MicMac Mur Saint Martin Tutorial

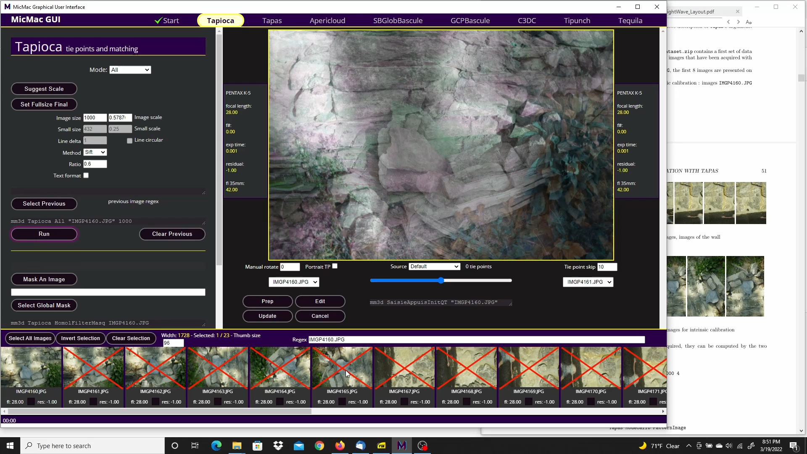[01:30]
And it's going to be just the first set of images. I'm going to clear the selection. And select the first six calibration images. And run it.